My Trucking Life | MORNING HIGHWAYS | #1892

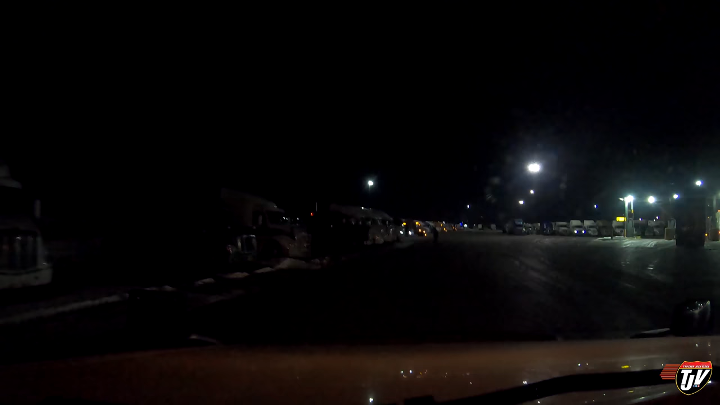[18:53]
Proceed to the highlighted route. No, Karen. I think we're going to need to put some fuel in this thing. My fuel light came on. At least I know it works.
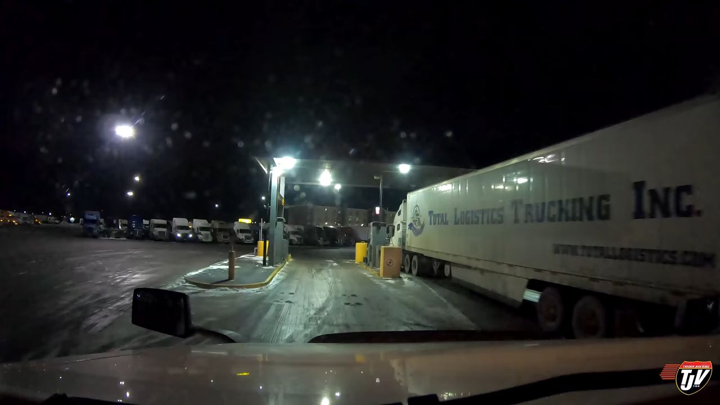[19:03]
I never let it get this low. I still got an eighth of a tank, but... thanks. Glad we're here. We made it. Going to fuel up. We're in Winnipeg, by the way. And I'm going to fuel up, drop the trailer off, and go home.